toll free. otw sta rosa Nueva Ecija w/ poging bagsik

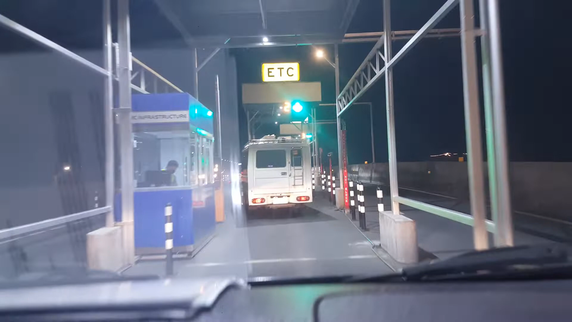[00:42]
Libre po ang toll gate ngayon. Skyway libre po.
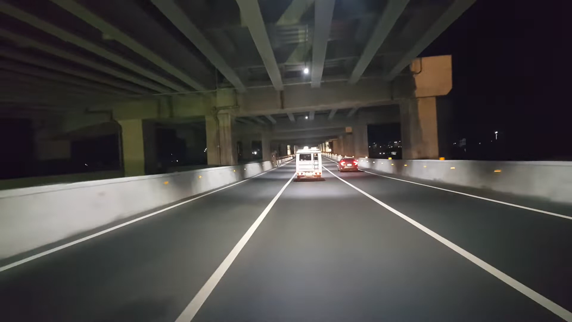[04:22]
Isang papuntang norte. Ayan. Yung pabalik. Ayan yung skyway papas out. Isa sa taas. Maikli lang po ito.